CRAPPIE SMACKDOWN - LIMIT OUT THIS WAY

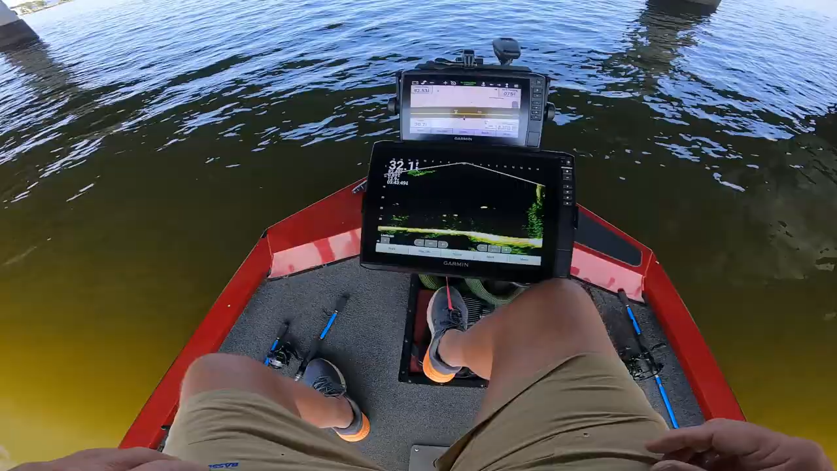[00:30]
So what we're doing, guys, we just ride through here. We're looking, we're just checking the bottom and just seeing what we got nearby. Okay, we got some right here. I got crappies to my right on this piling right there.
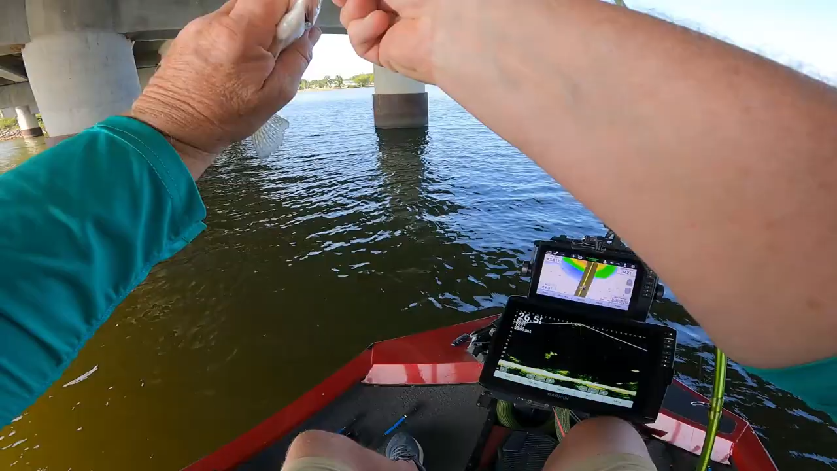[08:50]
That's what that thing was on. We got them. Oh, we got them on here. Oh, that's a good one there.
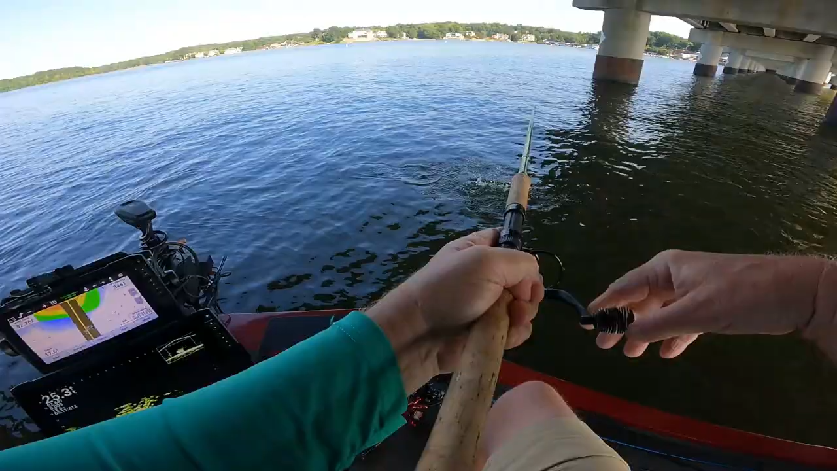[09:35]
But man, I tell you what. They just little. Big enough for me.
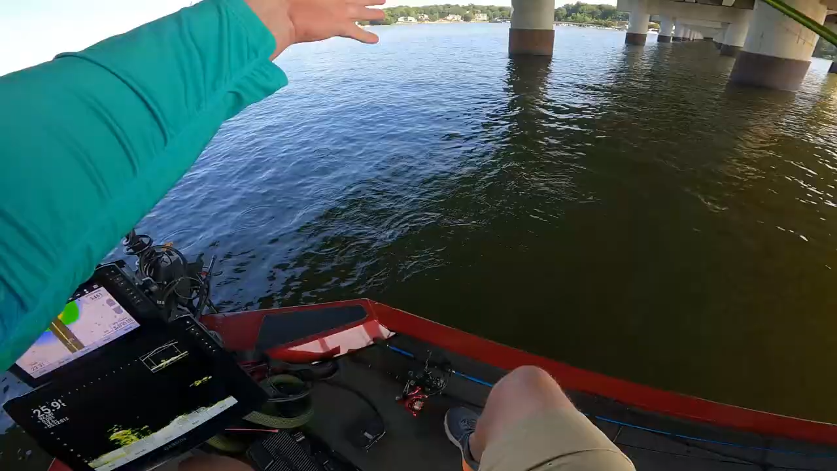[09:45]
Right, we're gonna put another minnow on there. Look here, look at him.
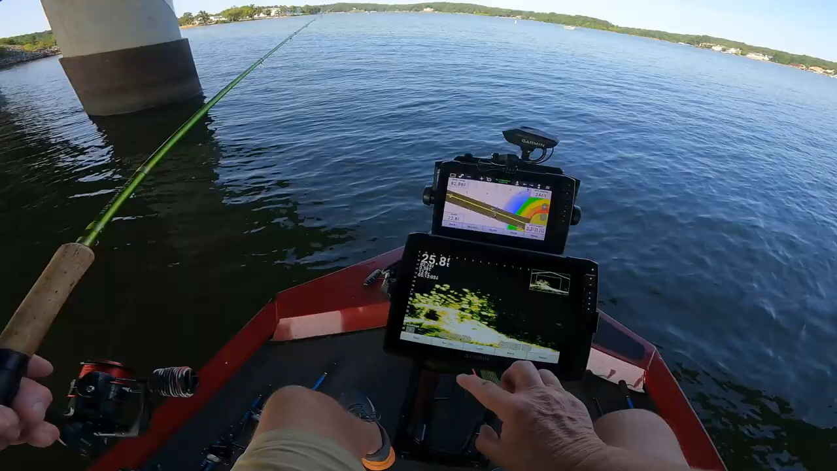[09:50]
You see? Look at it right there. He's gonna go up for it. Hit him, boys. Hit it. Oh, He going after it. Ah, yeah, he got it there, buddy. Again, I believe we got little ones. Yeah.